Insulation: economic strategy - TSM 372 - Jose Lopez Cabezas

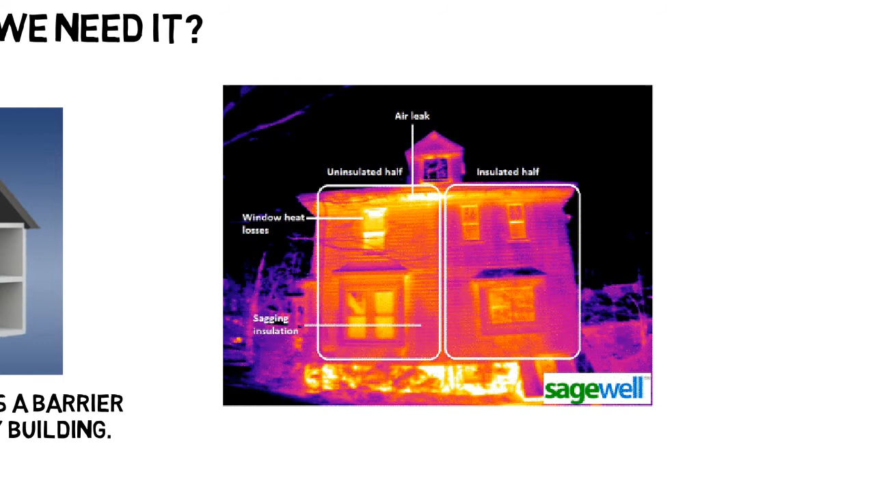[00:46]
You can see that the left part of the house is wasting energy because it is not well insulated.
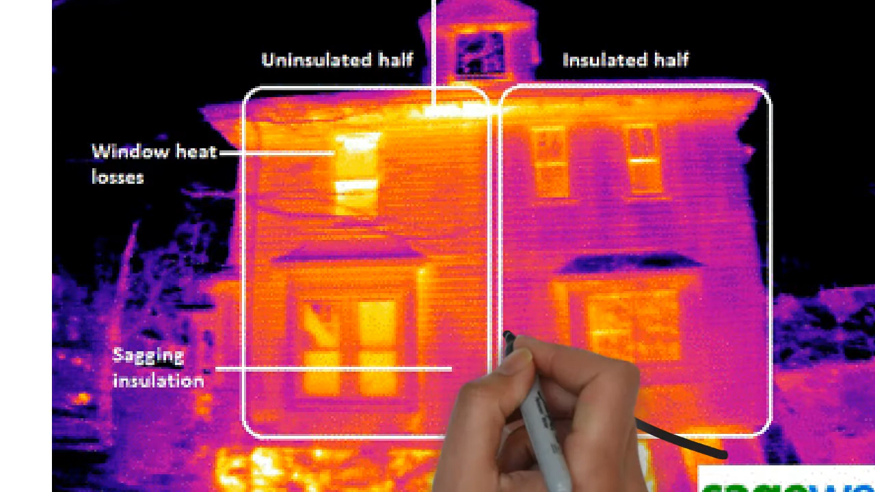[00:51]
Heat is constantly escaping your home through the windows and walls by up to 60%.
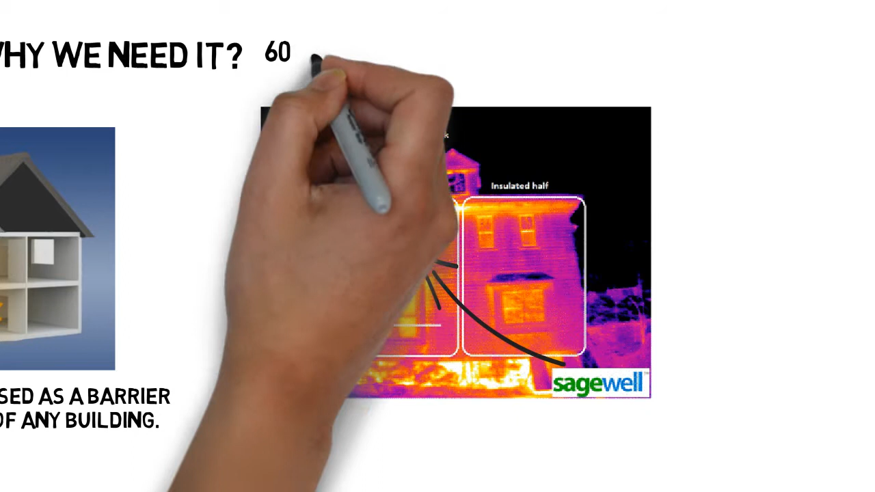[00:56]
This is where good insulation becomes almost essential for your financial sake. Well insulated homes can save up to 50% of the energy used to heat or cool your home.